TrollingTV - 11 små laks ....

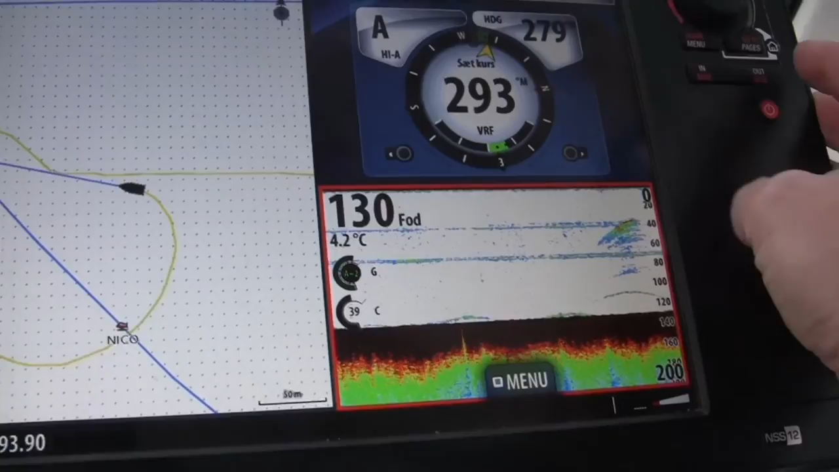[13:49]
On screen: water 4.2°C
Som vi kan se hernede på kortet, så er der godt med fødefisk i området også.
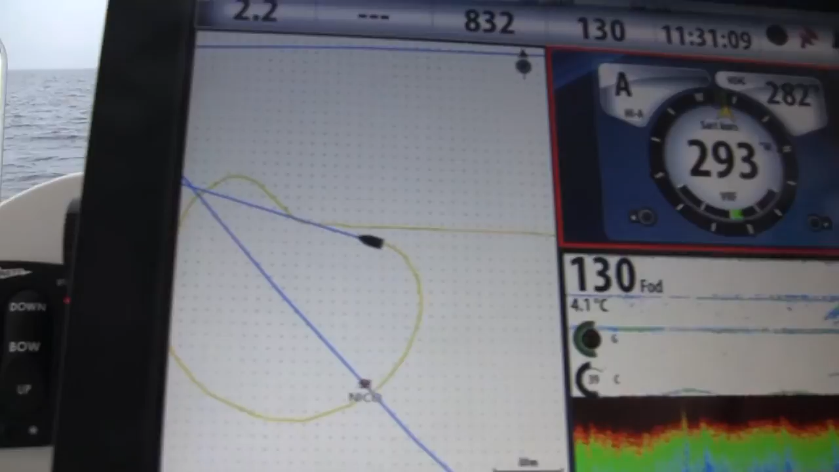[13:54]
On screen: water 4.1°C
Så rammer vi punktet lige om ganske kort tid, så må vi se engang, om den stadigvæk ligger her.